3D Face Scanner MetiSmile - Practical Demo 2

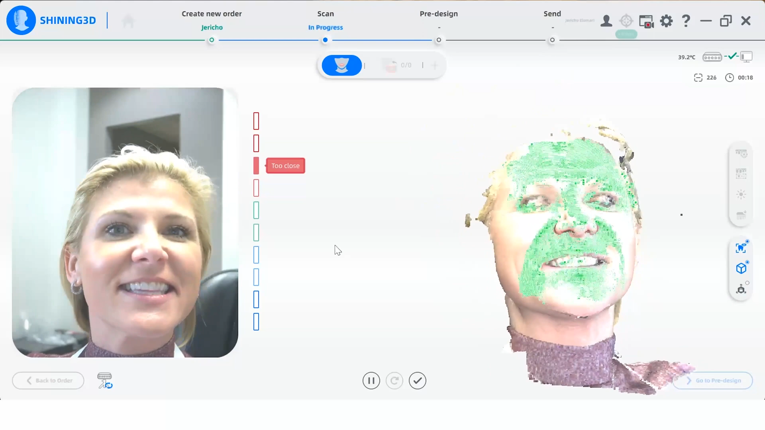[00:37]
Using infrared light, it's completely eye-safe for the person being scanned.